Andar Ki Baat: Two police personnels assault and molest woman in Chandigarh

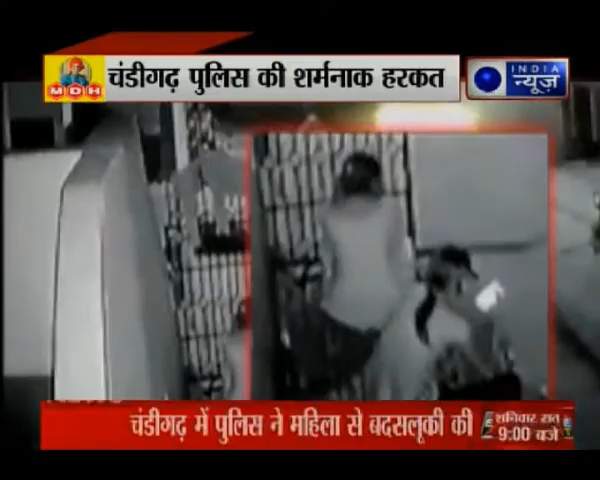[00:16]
CC TV की इन तस्वीरों में एक मगान के बाहर चार पाई पर दो महिलाय बैठी नजर आ रही है तब ही यहाँ दो पुलिस वाले पहुँचते